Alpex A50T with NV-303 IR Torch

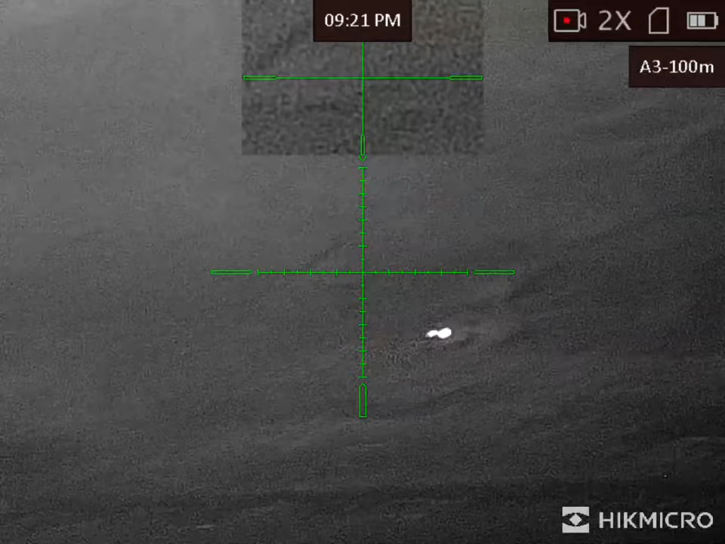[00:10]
Alright, boy. He's dead, eh? Fully dead. Fox. Foxy boy.
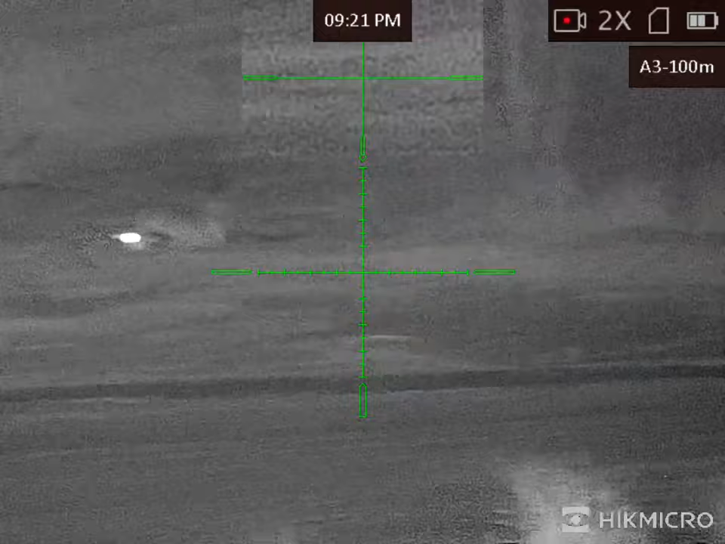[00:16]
Alright, he like, when you shot, it like froze. Still.